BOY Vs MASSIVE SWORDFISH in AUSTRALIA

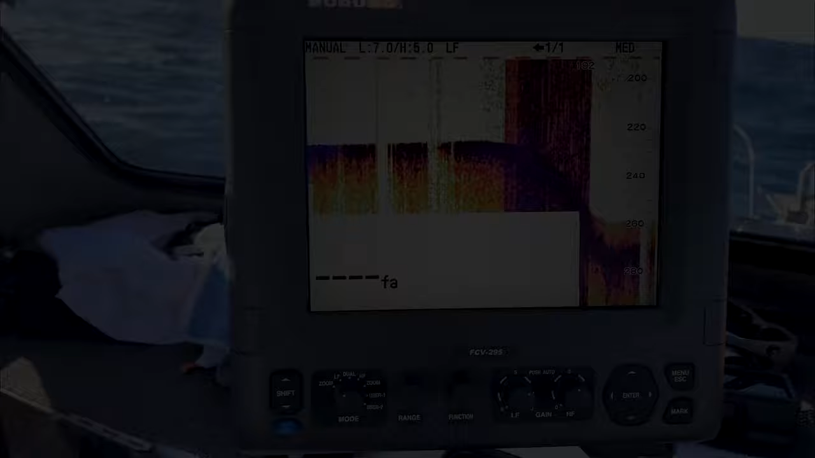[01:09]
Too sound to see that, so we're marking bait and a bit of reef down there just as we changed it.
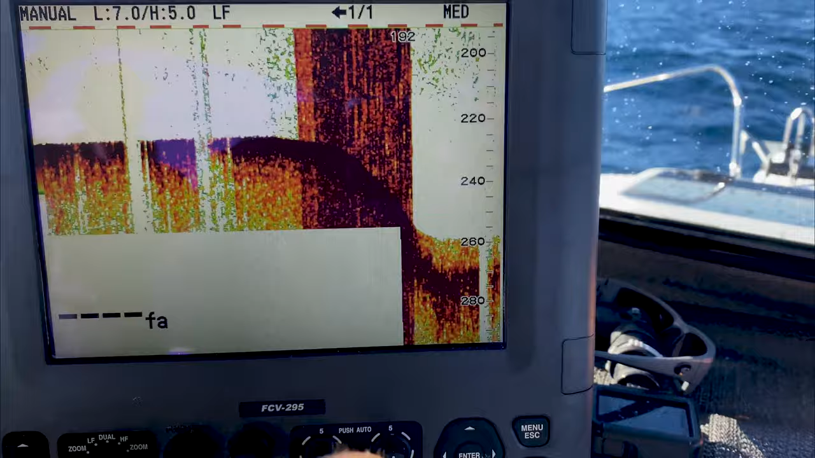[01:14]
Then down here you can see it on the edge, we were fishing,
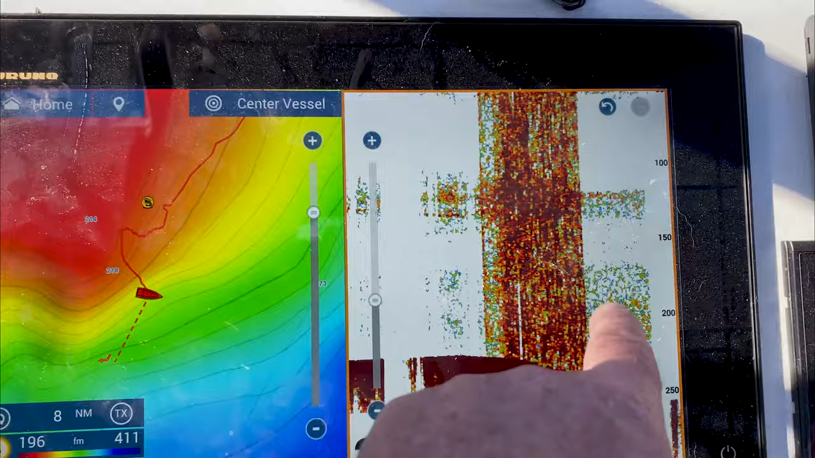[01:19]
and then on here you can see it's totally different, but it's not marked with the boat, but showing some high bait up around 200, which is there.
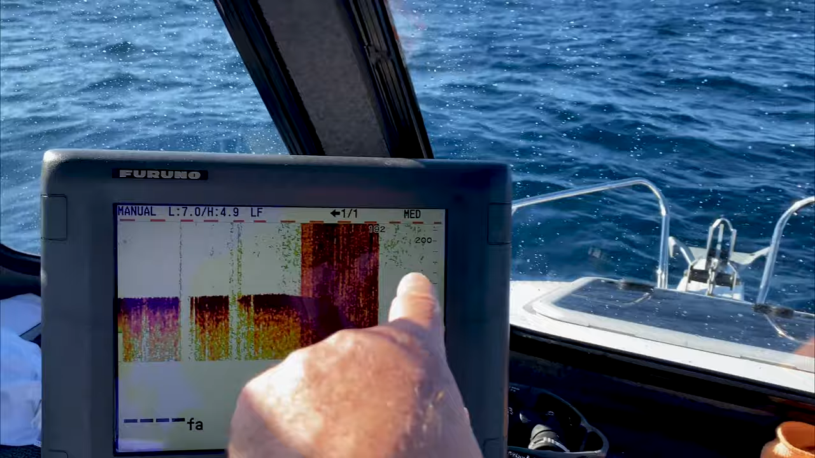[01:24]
So running this is the, what do we got here,
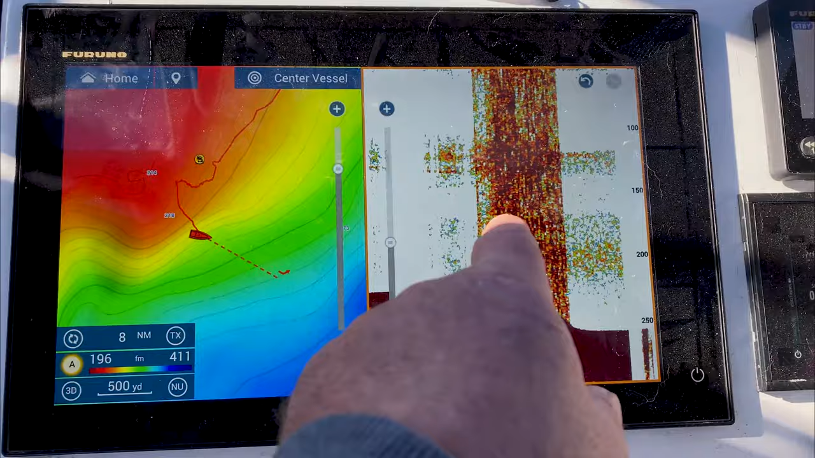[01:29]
the SS175 low and the 82p, which is 2 kilowatt 1 kilowatt.
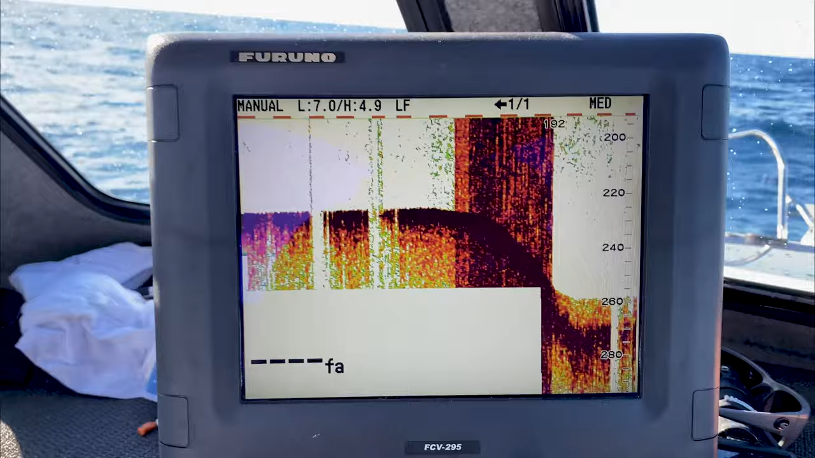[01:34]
That's chirpy stuff, and that's not chirpy.
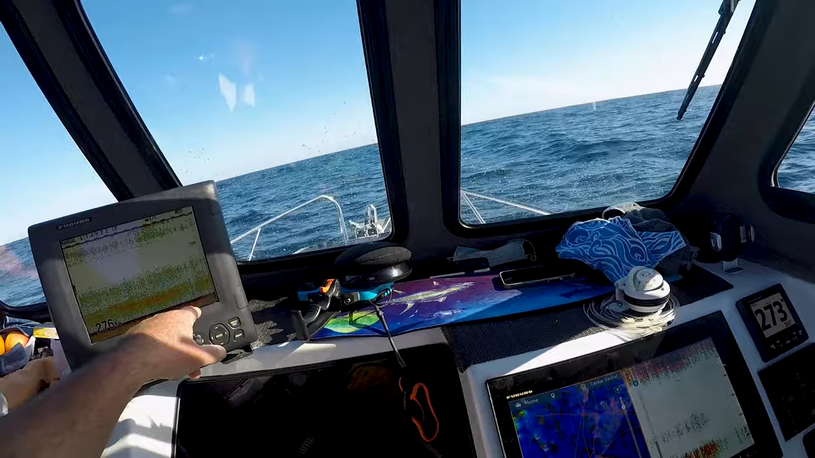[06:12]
I'm going to drop that one down. You can see the bait sitting down low. You can see, yeah, that's him sitting there down deep.
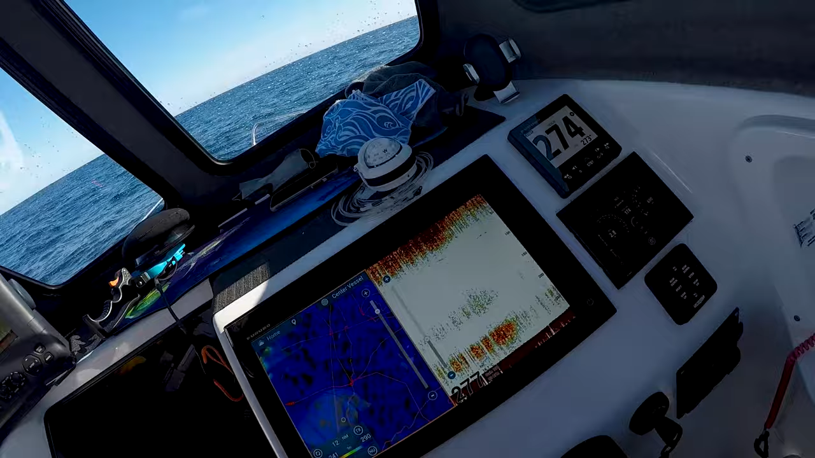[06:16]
So. Good chance of a sword at the moment. It's not thresher the way it's acting now, so we're happy with this. All right, I'm gonna go reverse for you and just see if I can get some line back for you.